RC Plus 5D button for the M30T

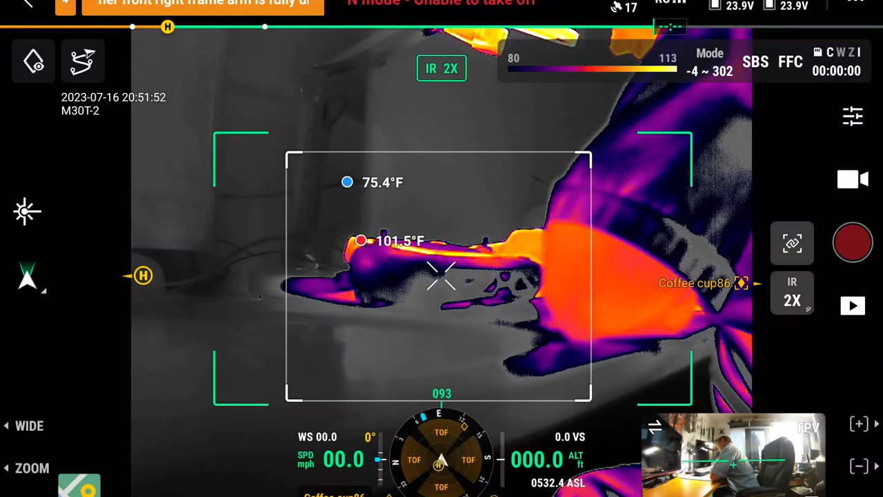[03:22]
you want to switch infrared modes you have side-by-side mode and
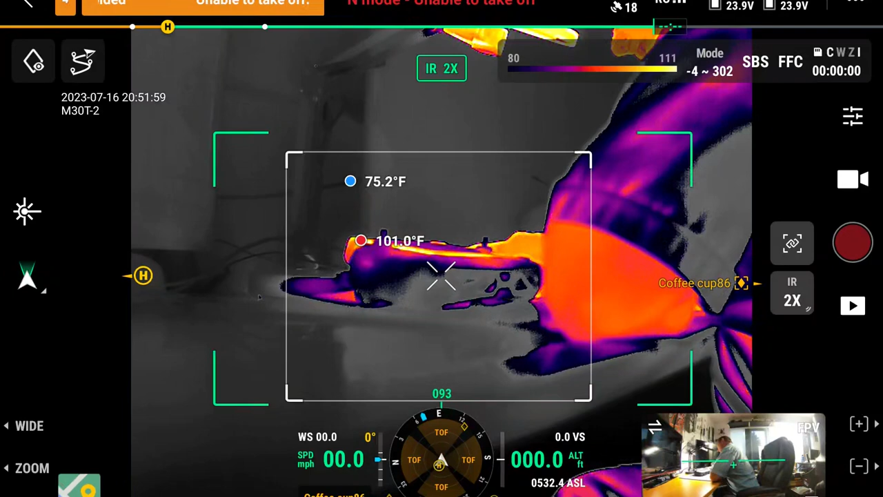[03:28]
On screen: max 101.0°F
you have regular thermal mode now this button is also already up here so I
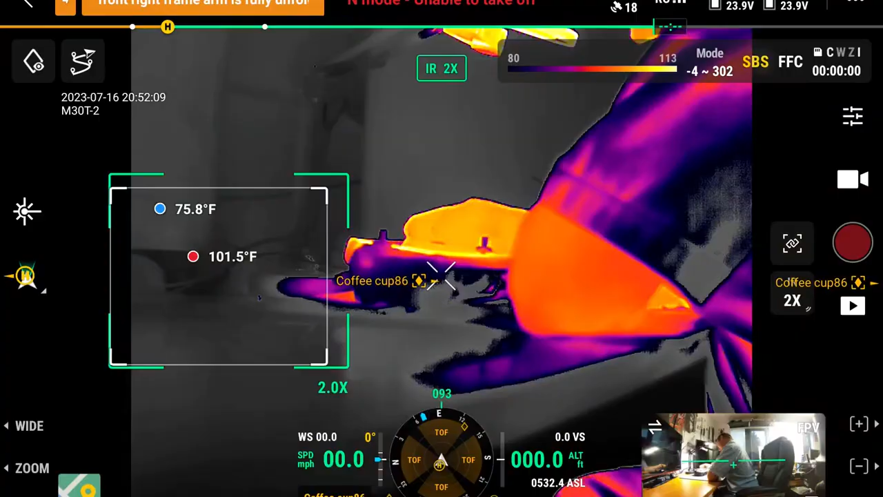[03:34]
On screen: max 101.5°F, min 75.8°F
mean if you don't want to take your hands off the sticks or you just want a quick access to it with that 5d button you know you're flying you're in the middle of flying and you want to get a side-by-side
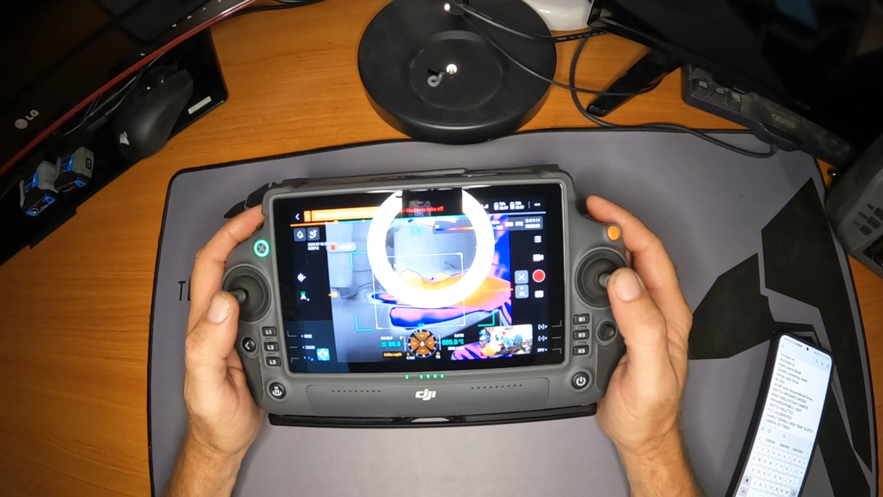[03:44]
and you don't really want to take your fingers too far away from the sticks boom
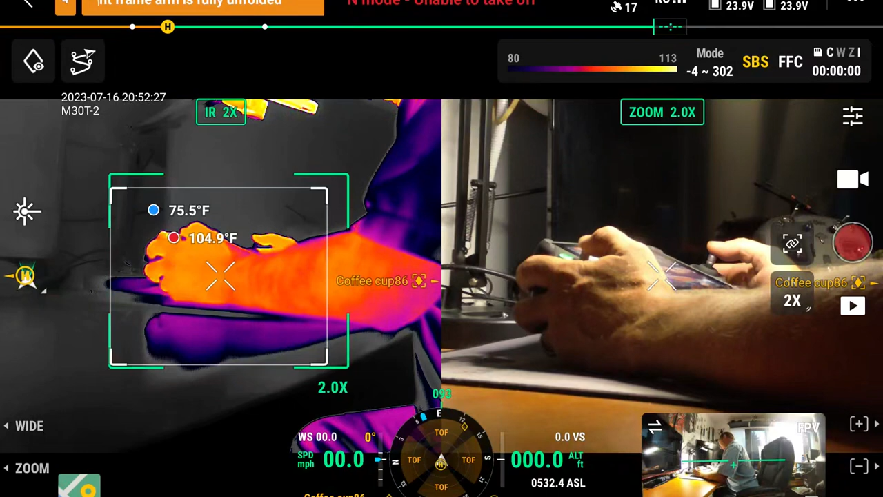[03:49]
On screen: min 75.5°F
side-by-side and that's kind of the purpose of this 5d button is to be able to quickly go to the setting that you want to use right now so that's something you're gonna have to set up
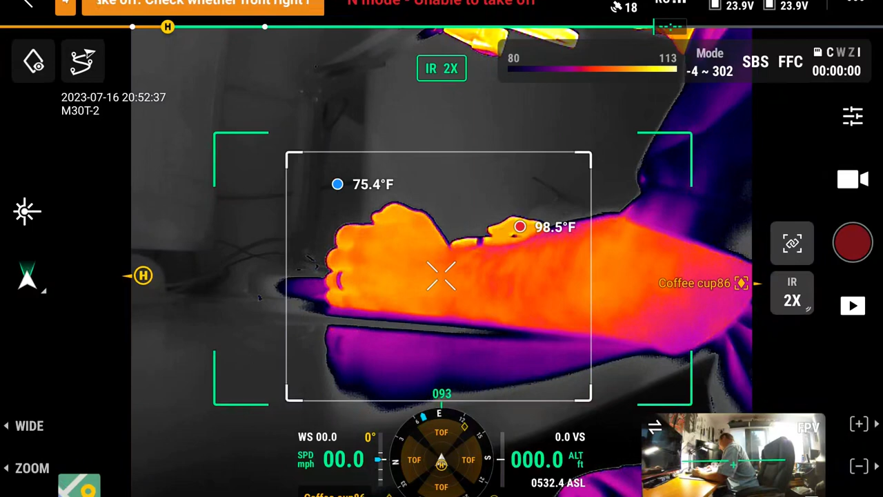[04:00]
On screen: min 75.4°F
ahead of time you're gonna have to know what the mission is if it's a mission to where you're gonna be wanting to use that function back and forth
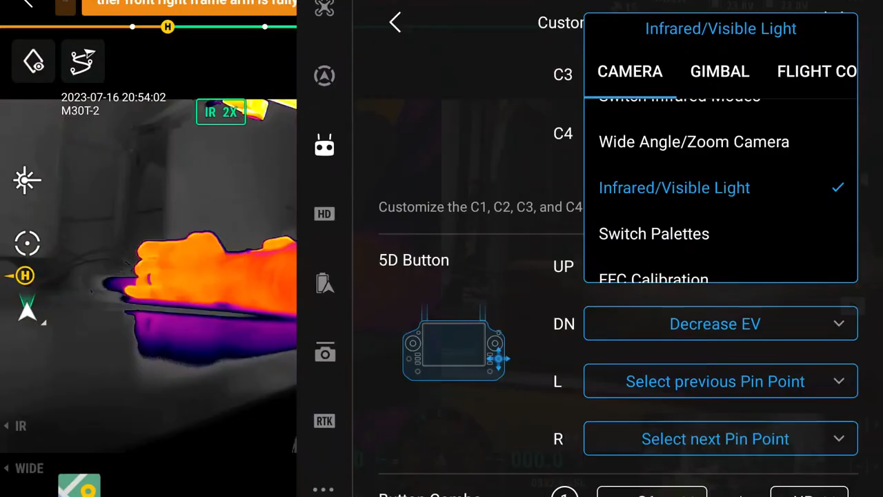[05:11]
for switching between infrared and visible camera whether it's wide or zoom whatever you had selected is what I'm guessing is probably nope that's in your zoom
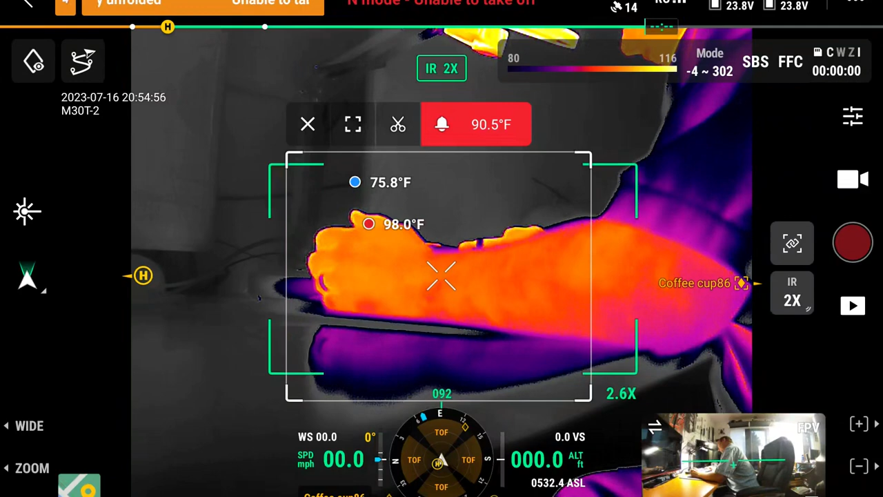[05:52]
On screen: min 75.8°F
whatever those are called but there's all the different ones I think that's like uh aquamarine man or
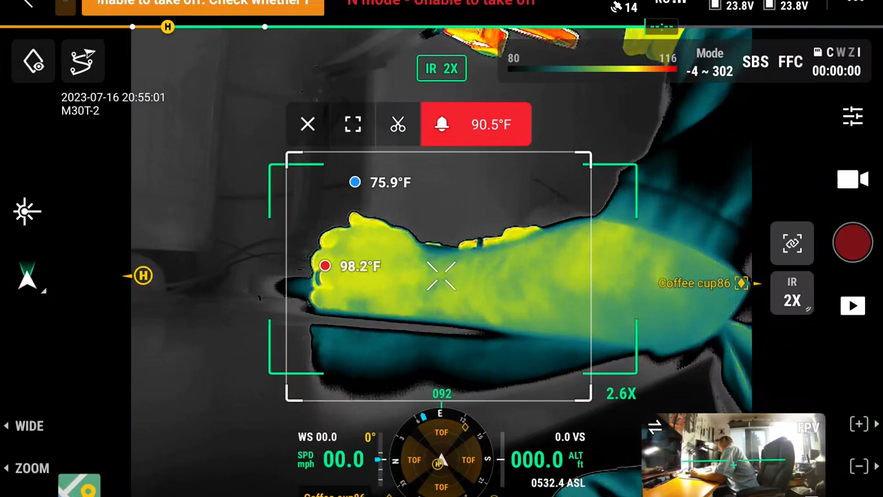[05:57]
something I don't know there's just tons of different color palettes
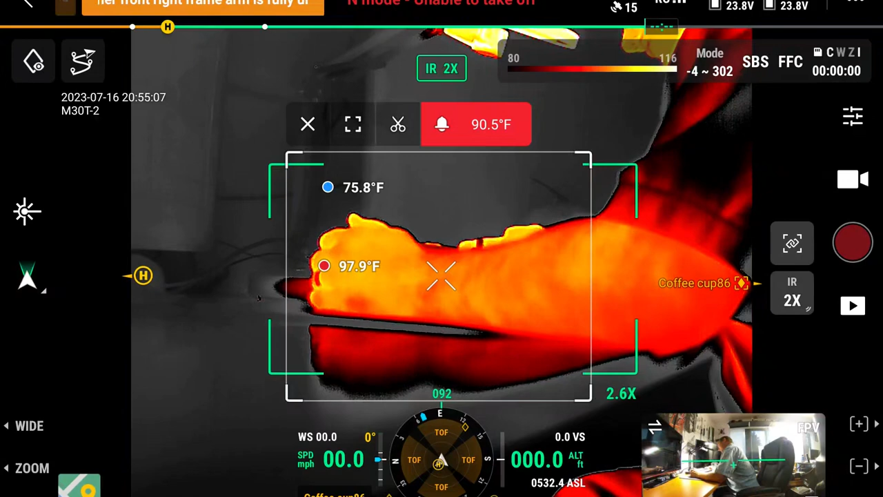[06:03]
and this is going to swap through each one of them one by one so yeah if you want to just toggle through real
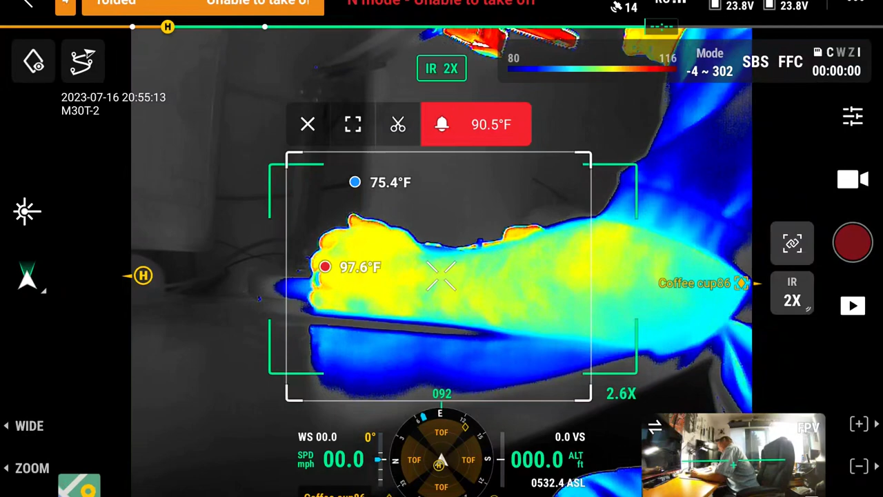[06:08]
On screen: min 75.4°F
quick without having to go fumble through the um through it up here and trying to figure it out